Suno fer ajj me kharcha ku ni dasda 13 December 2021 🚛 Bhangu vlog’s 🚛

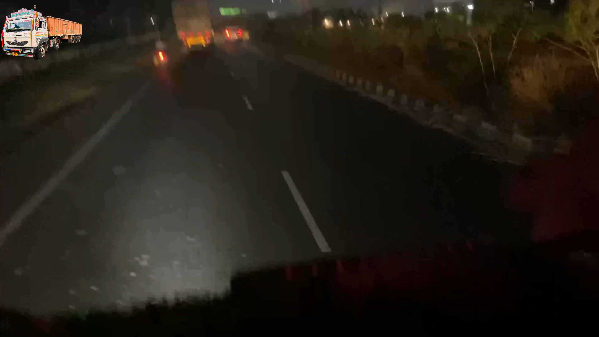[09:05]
धुंद जी भी लग गई पैन टाइम हो गया 7:07 यूपी च हो गया पॉइंटर ਮੁਕੂਈ ਬਾਰਡਰ ਦੇ ਹਾਂ ਅਤੇ ਧੁੰਦ ਜੀ ਵੀ ਲੱਗ ਗਈ ਪੈਣ ਹੌਲੀ ਹੌਲੀ ਇਸ ਕਰਕੇ ਹੁਣ ਅੱਗੇ ਡਰੋਪ ਕੇ ਕਦੇ ਕਰਦੇ ਹਾਂ ਸੀਸੇ ਸਾਫ ਅਤੇ ਚਾਹ ਪੀਂਦੇ ਹਾਂ ਘੱਟ ਘੱਟ